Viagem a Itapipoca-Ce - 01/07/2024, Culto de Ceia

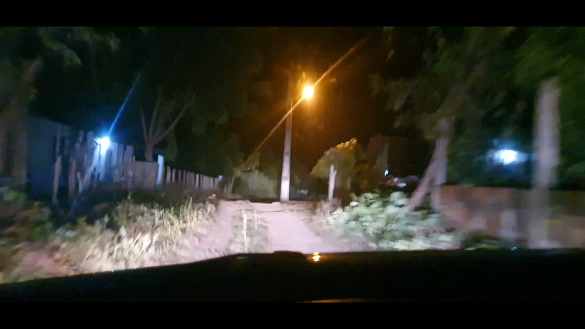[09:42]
É porque é um lugar muito. Uhum. Não, aquilo ali é um gambá, como é? É um gambá.
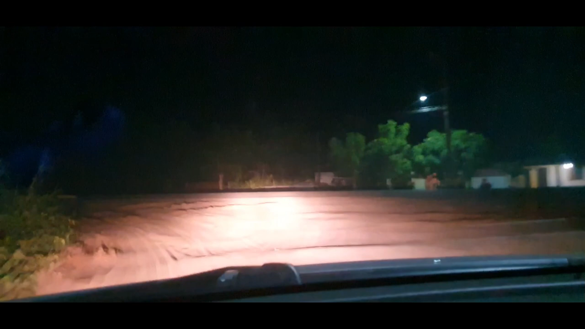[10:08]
vamos voltando, pegando aqui a pista agora. Ó, pronto, agora é tranquilidade. Agora é tranquilidade.